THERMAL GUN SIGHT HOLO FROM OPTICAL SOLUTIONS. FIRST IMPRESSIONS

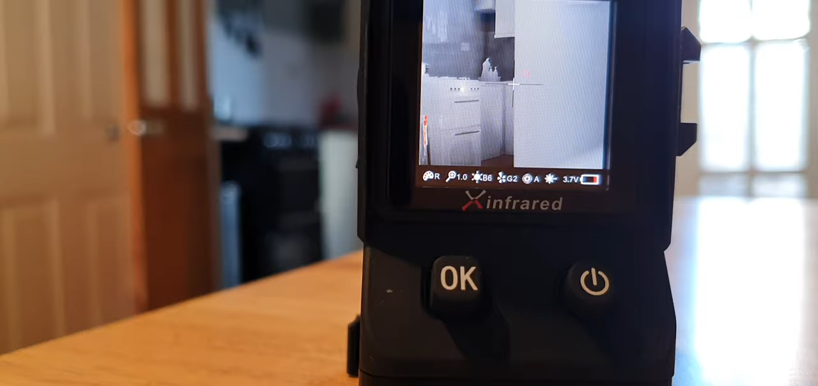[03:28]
really clear perfect image this thing is incredible it's so small i mean it's tiny that zoom facility
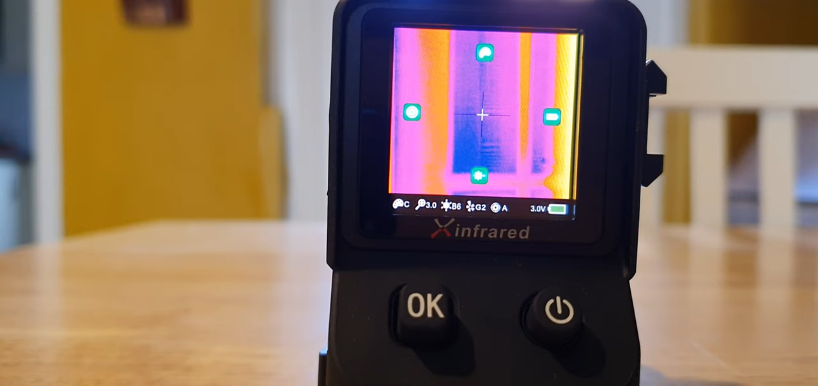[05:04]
there you go that's the color one so you can get it in full color as well and the sort of brighter the color the hotter the whatever you're aiming at is